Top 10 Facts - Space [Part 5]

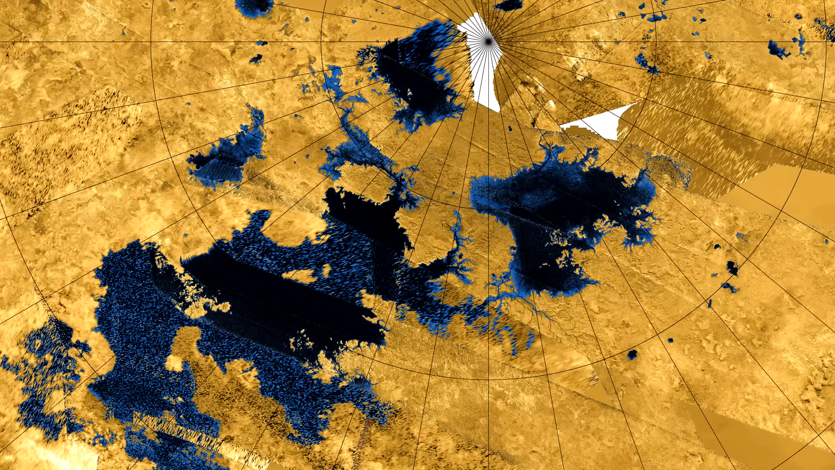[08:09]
Unlike the Earth, these are not filled with water, but instead liquid ethane, methane, and propane.